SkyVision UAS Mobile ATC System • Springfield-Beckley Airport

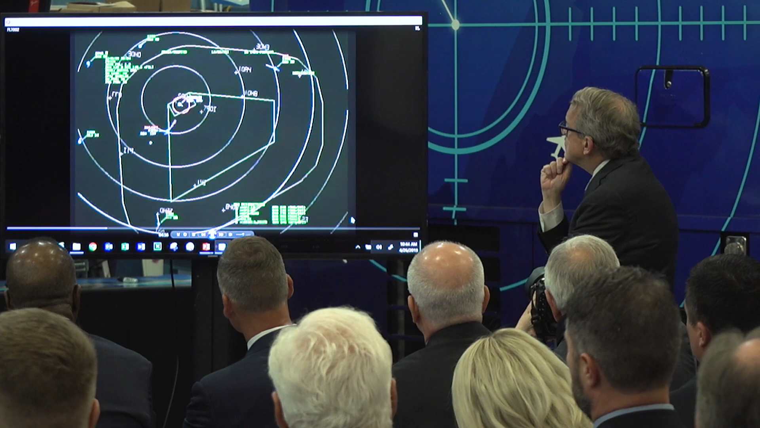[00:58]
and to give you a display that allows you to see where your drone is flying relative to the environment and relative to the other air traffic out there.
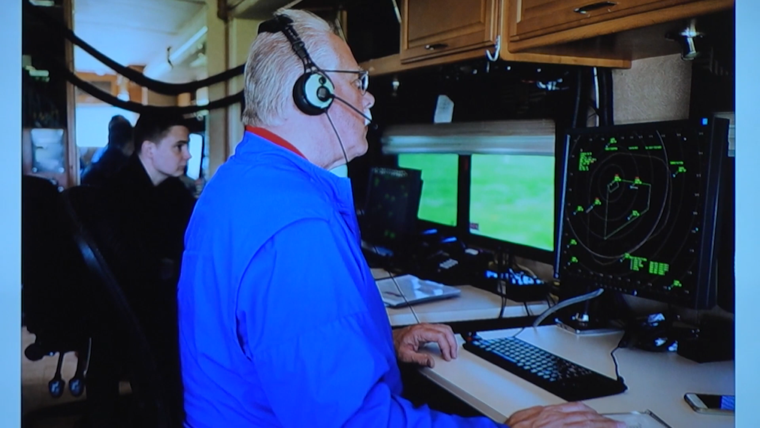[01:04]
And if the aircraft is going to penetrate that circle,
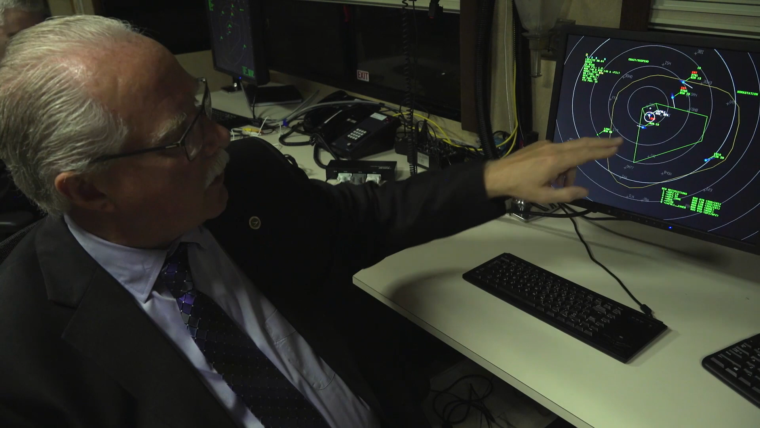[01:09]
it's a flashing red, and you get an oral signal as well.